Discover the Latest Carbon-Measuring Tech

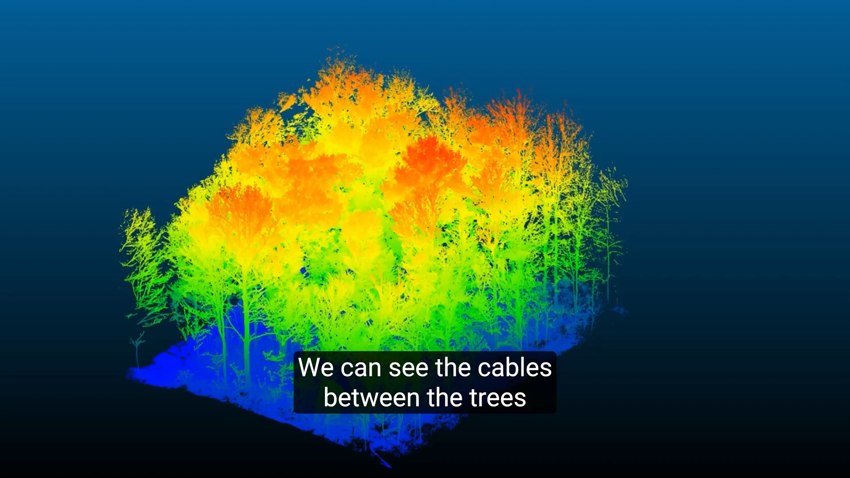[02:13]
That is, by having the 3D modelization of the forest, we can see the gap between the sharks and model the radiation of the sun on the ground.